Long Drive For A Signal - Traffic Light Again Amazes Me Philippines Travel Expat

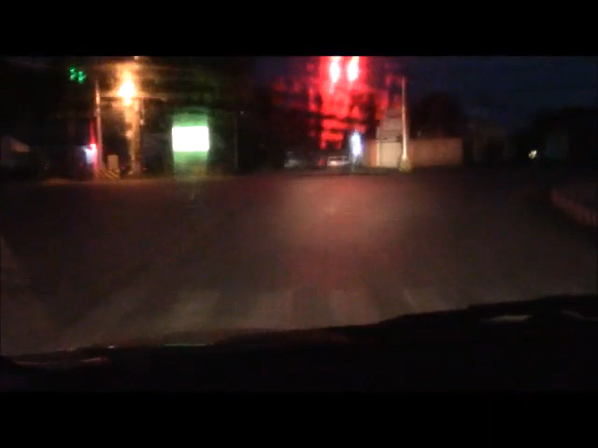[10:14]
And they've got no sensors on the road. So they're just on a... On a straight timer. What a joke. Yeah... I don't know.